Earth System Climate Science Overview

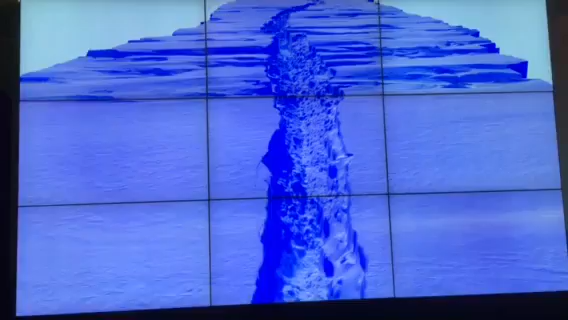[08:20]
had to measure ICU thickness and the next ICESAT-2 that's going to launch in 2018. We've been doing an airborne field campaign called Operation Ice Bridge,
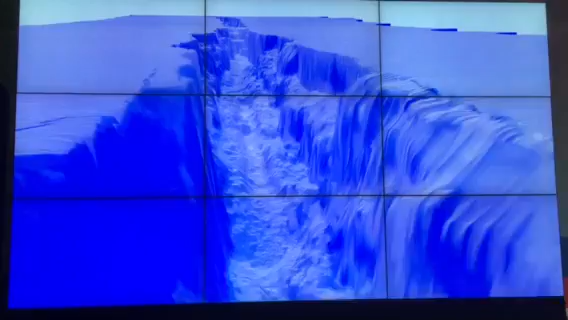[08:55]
But we get this way, you can get a census of what it actually looks like there.
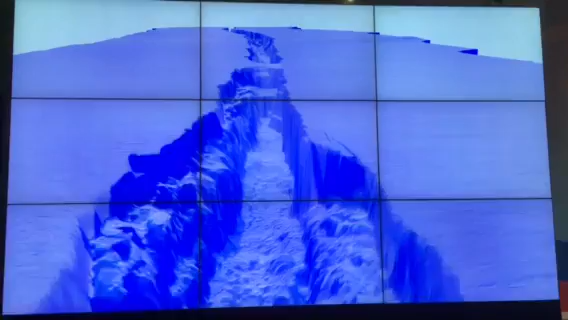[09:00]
So, it's a complementary view to what one can do with the satellites,